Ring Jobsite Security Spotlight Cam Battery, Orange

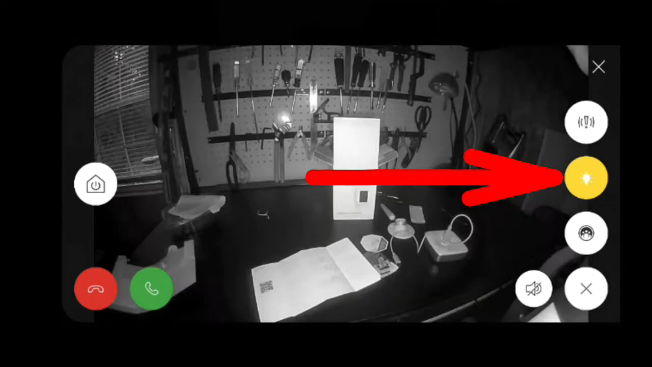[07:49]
I just turned off the light. The microphone, or excuse me, the speaker is off. And I turned on the light.
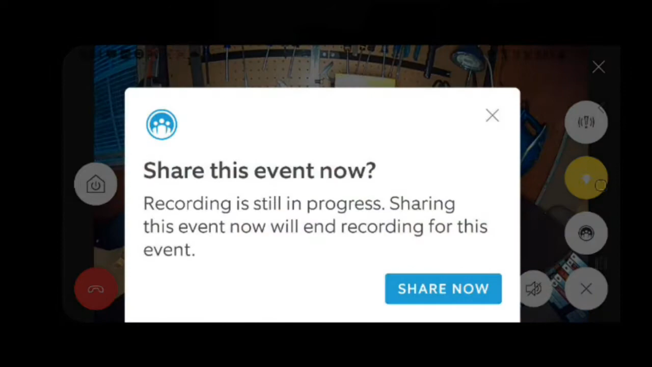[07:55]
I have an opportunity to share the event with another user,
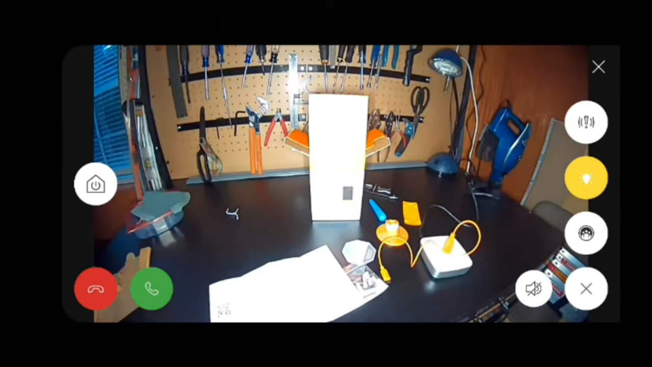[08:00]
I suppose.
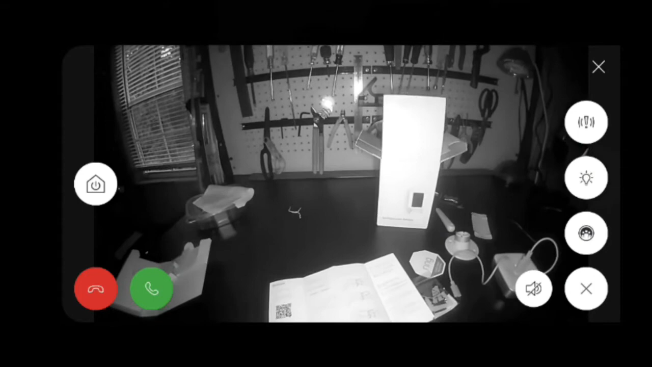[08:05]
And I've just turned off the light again. And this time, we were looking at the desktop with the infrared lens.
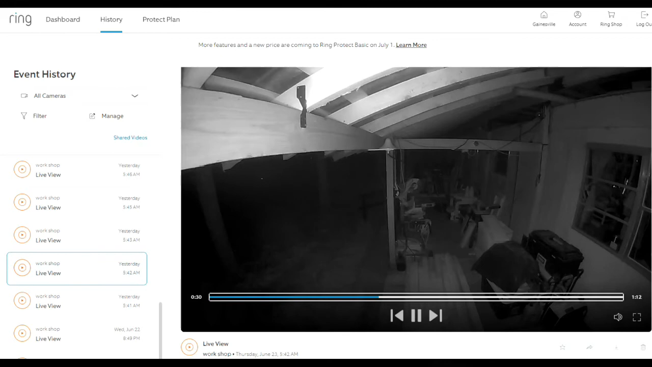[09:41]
In this video playback, I'll be demonstrating the Spotlight Cam battery's onboard lights. Note that before I gave the Spotlight Cam battery a command to turn on its onboard LED light system,